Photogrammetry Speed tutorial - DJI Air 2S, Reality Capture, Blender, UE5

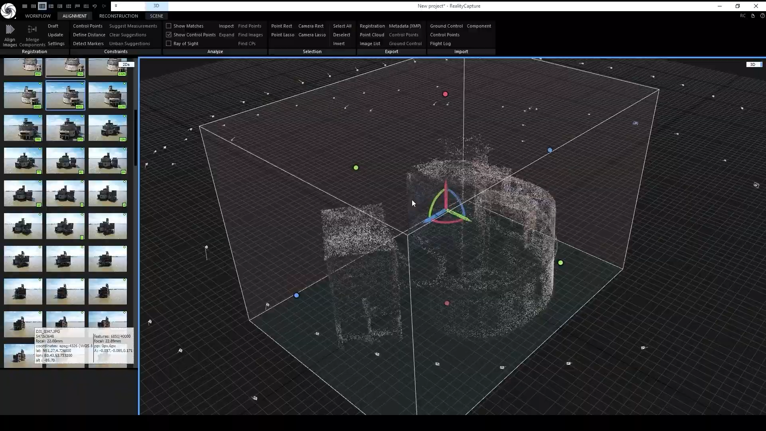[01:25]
When I finished I imported the images into reality capture and it took around about 40 minutes to align the images,
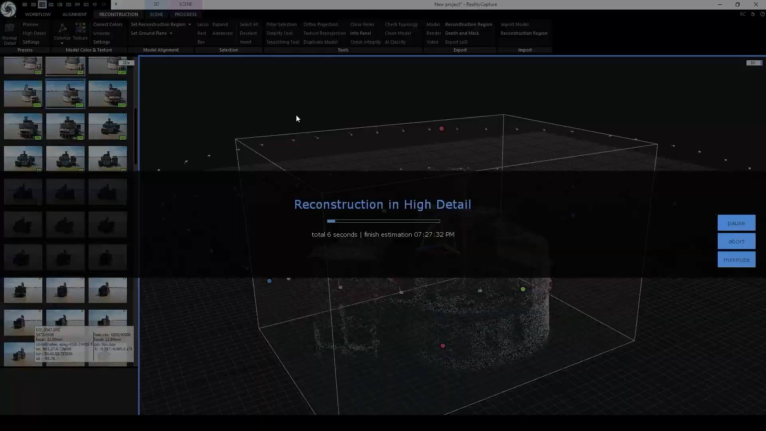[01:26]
reconstruct in high detail and make a color texture map of 4096 by 4096.
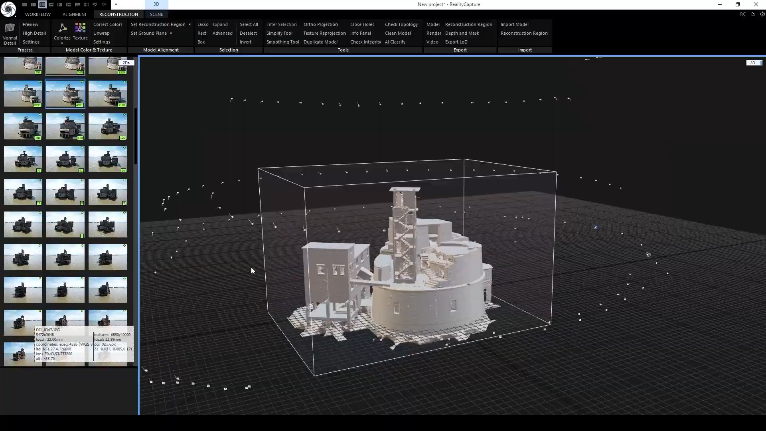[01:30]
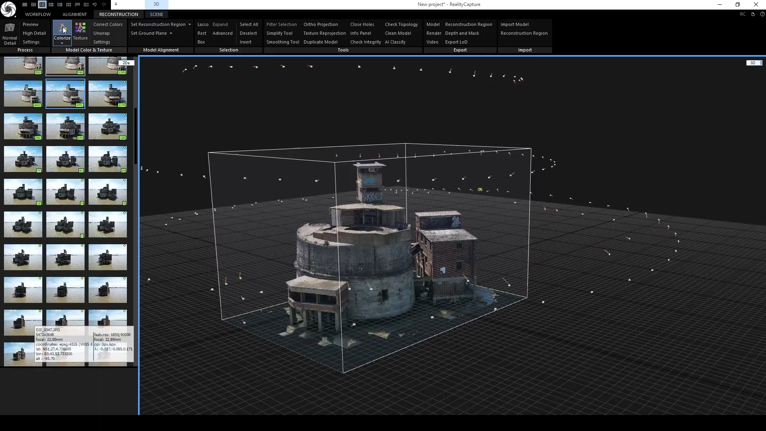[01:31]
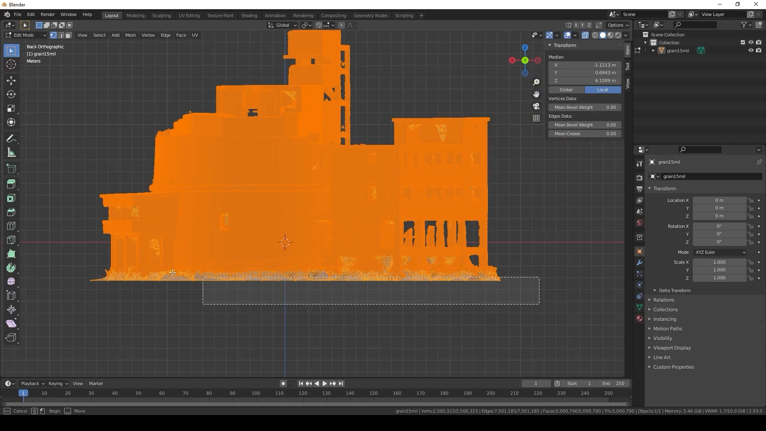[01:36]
Then I brought the finished mesh into blender, turned on x-ray mode and deleted the unwanted verts and then I proceeded
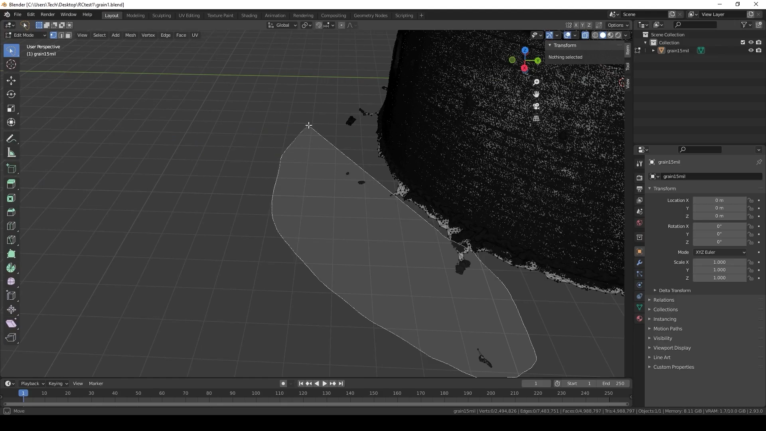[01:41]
to remesh it and make a basic UV map
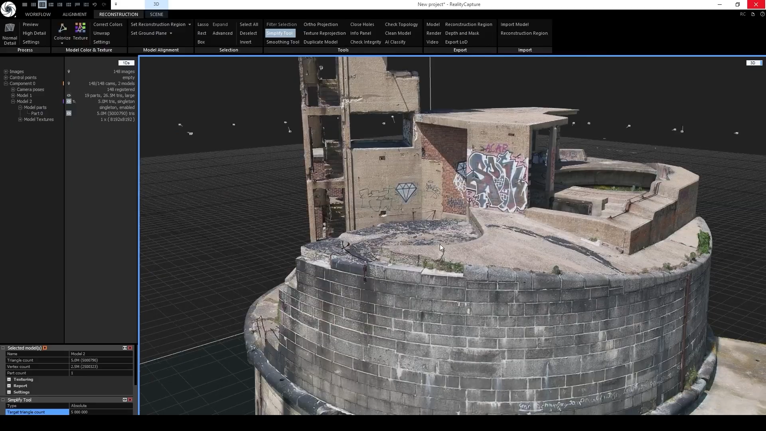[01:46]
which gave me a model that I could re-import back into reality capture and do the color process again to get a new texture.